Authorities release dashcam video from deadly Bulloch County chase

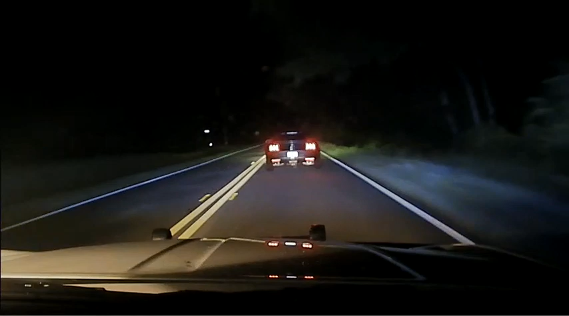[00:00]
North College. Stay rolling, head out Pulaski out of the county. 309. Passing Walden Way on Pulaski, speed's at 60.